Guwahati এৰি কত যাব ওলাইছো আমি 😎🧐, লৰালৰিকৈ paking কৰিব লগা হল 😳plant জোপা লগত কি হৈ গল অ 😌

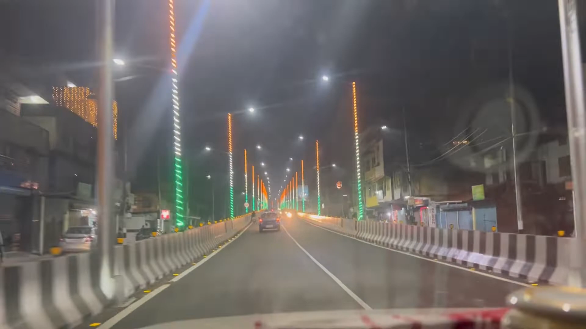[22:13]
ৱাও মজা লাগিছে একদম পুৰা লাইটিং দি দিছে জৰিয়া বঢ়িয়া দেখা হৈছে ন আমাৰ ফ্লেগখনৰ নিচিনা লাইট সিহঁতৰ সেইটো দি দিছে কালাৰটো অৰেঞ্জ হোৱাইট এণ্ড গ্ৰীণ কিমান পা দীঘল আছে জানানে